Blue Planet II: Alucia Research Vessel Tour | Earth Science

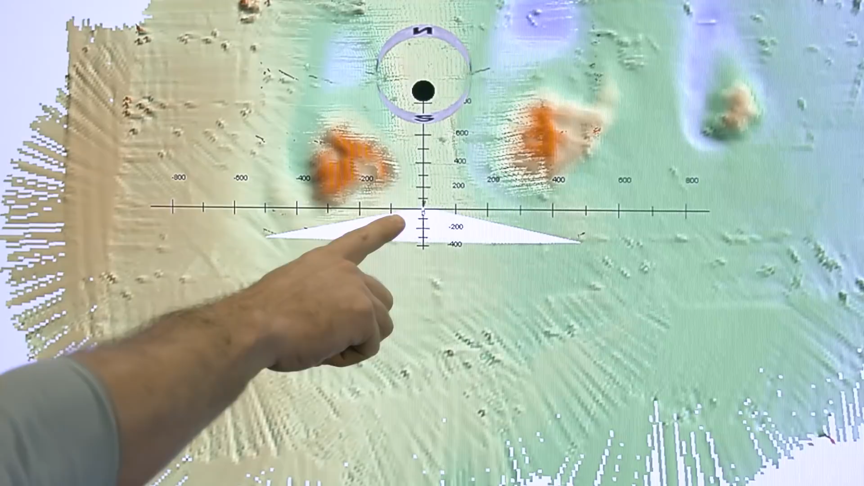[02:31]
the bottom looks like underneath in order for this device to work properly